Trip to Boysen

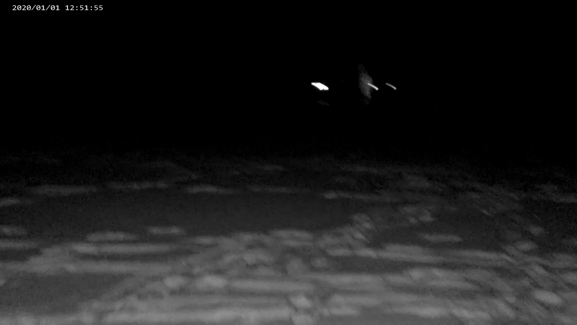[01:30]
Let's see. No flags right there. That we can see anyway. Nice.